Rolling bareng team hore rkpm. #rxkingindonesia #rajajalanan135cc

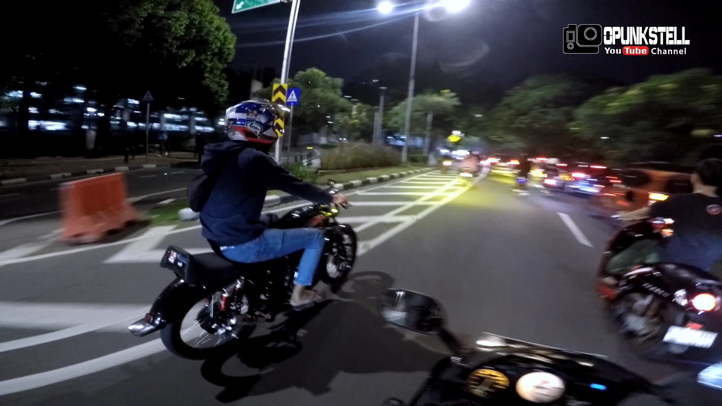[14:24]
Kejar. Jalan dua namanya. Emang bisa? Hah? Emang bisa lewat sini? Lewat sini bisa.
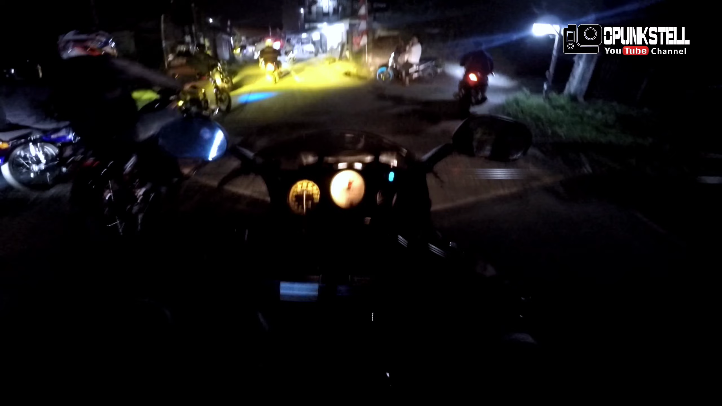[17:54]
Lewat kampung gini jadinya pada keenakan ngegas,
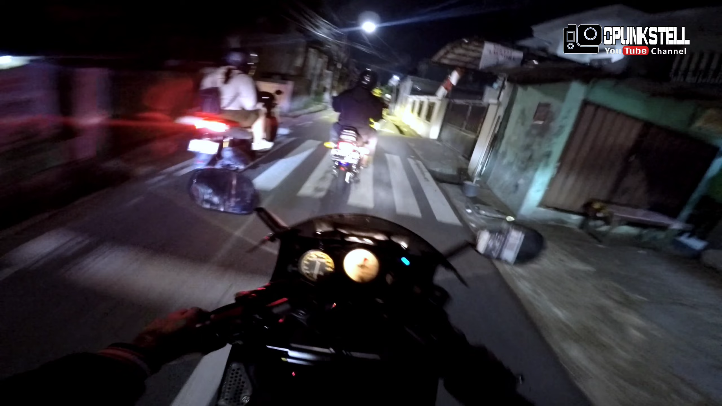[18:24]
jadi nyasar dah.